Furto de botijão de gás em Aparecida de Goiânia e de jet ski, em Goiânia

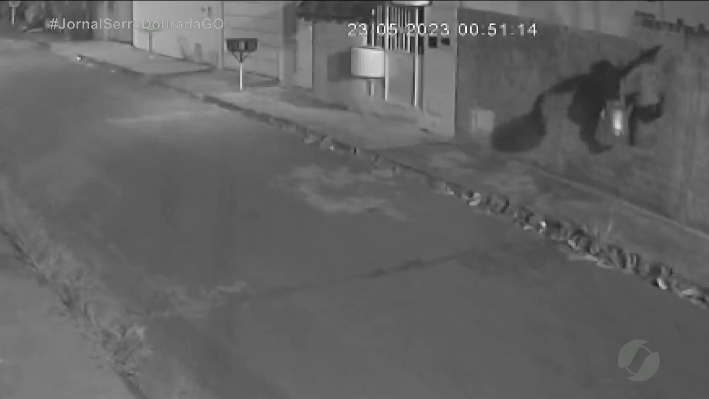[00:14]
As imagens mostram um homem pulando o muro carregando um botijão de gás.
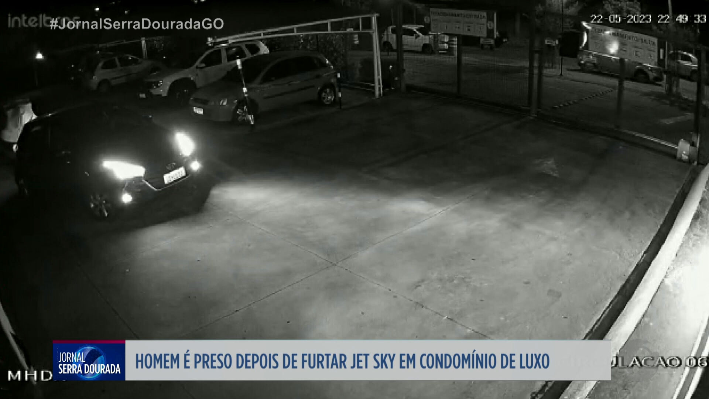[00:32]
imagens de câmeras de segurança registraram mais um furto, desta vez de um jet ski. As cenas do monitoramento de um condomínio mostram o suspeito saindo do local com o
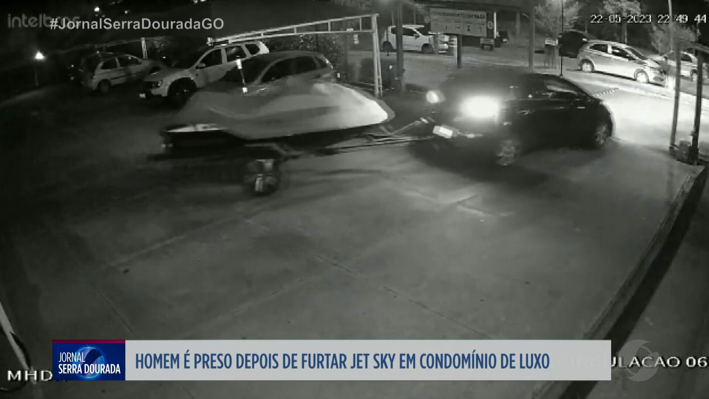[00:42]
carro e o jet ski rebocado na carretinha sem nenhum problema.
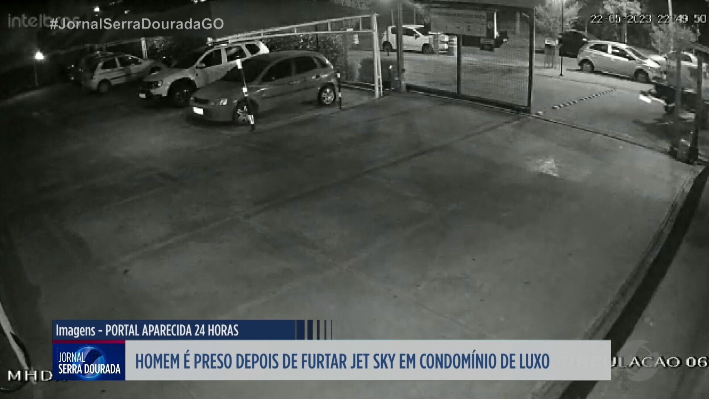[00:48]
O homem ainda para, espera o portão abrir e vai embora. Esse furto aconteceu nesta terça-feira à noite.